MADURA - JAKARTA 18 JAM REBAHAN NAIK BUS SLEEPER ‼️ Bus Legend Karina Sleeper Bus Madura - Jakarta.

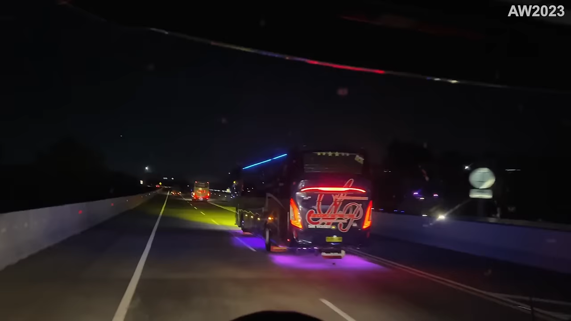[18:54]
Dan ini kita kok pas mangan bakso mas, bobo kabeh. Pas mangan bakso armadanya teko, waduh kacau, gak kerasa mas. Bakso ini sampang? Iya bakso sampang. Oh kan gedut kaya kalau gedut kaya. Iya bakul bapak gedut. Bakso ini gak kerasa guys. Ada bis SR3 teman-teman.
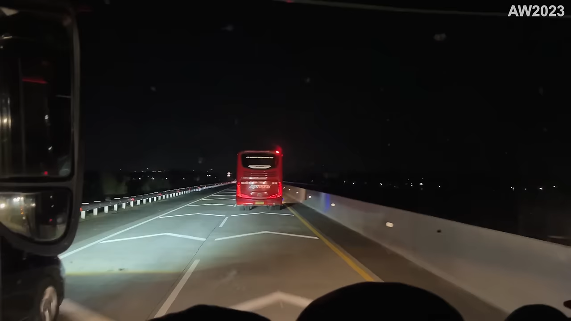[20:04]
Busan ini, San Tronton, itu ada tulisan busit soalnya. Iya, wow, iya yang San Single Glass. Wow, wah, cakep. Cakep banget ini dia, San Tronton Single Glass. Wih, jalan depan baru ya. Kinyis, kinyis. Kosong tapi? Kosong, kosong.
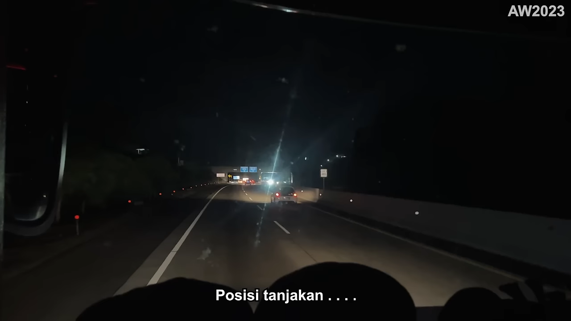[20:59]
Nah, emang kondisi tanjakan juga sih ini. Oke. Dikurangi dulu giginya ya. Ini kita nyampe di KM 482. 482 ini masuk daerah Boyolali, teman-teman. Ya, beginilah the power 1525 di tanjakan ya.
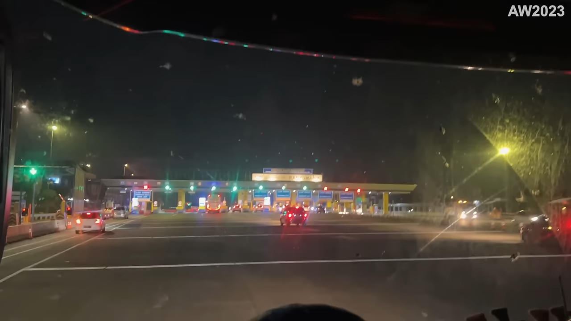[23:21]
Dan ini Harapan Jayanya, lihat tumben ya. Ini kok kenceng-kenceng Harapan Jaya ini.
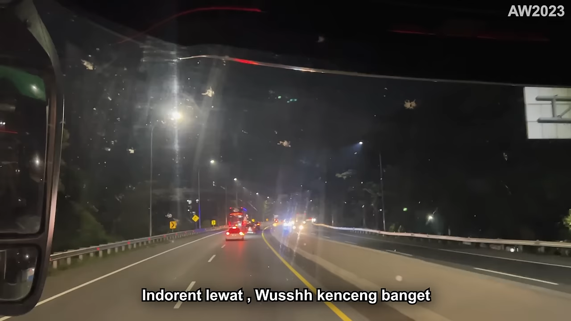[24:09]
Indorennya kenceng banget teman-teman, lihat udah sampai sana langsung. Bus.